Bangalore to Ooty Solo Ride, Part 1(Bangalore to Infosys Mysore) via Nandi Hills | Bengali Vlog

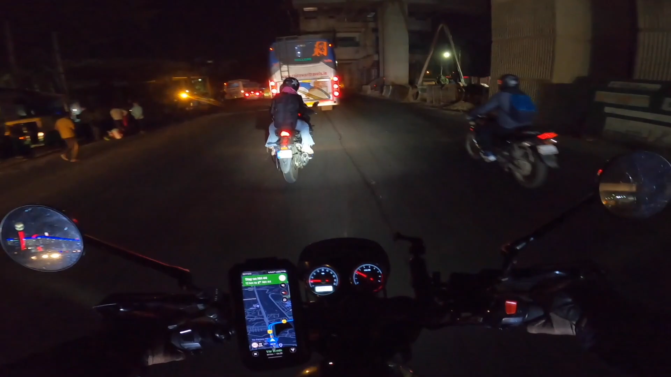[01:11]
দেখো সবাই লাইট জ্বালিয়ে চলছে। হ্যাঁ এই জায়গাটাতে আছে যেমন সামনে, উপর সে জানা